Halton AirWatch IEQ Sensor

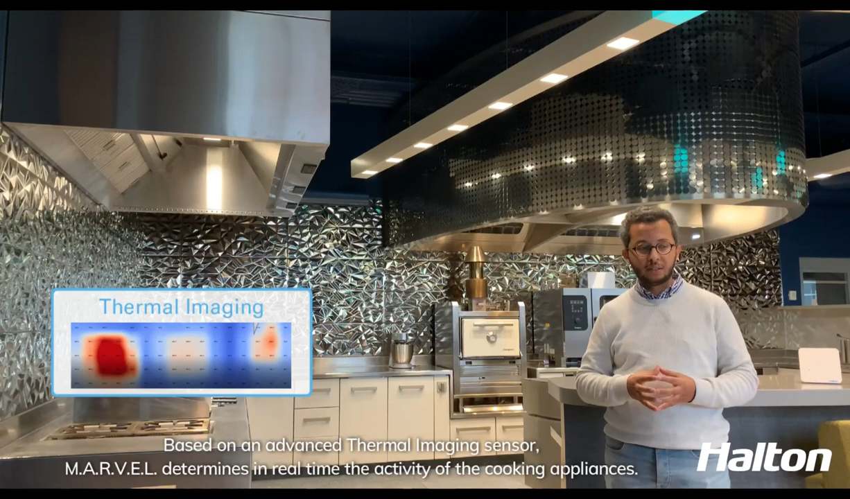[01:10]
Based on an advanced thermal imaging sensor, Marvel determines in real time the activity of the cooking appliances.